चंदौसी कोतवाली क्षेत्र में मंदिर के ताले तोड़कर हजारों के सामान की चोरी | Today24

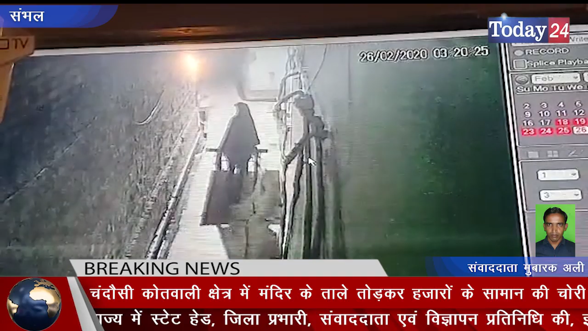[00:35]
कराने के लिए कोतवाली में पहरीर दी है मंदर हैं माईयाओ महारे मंदर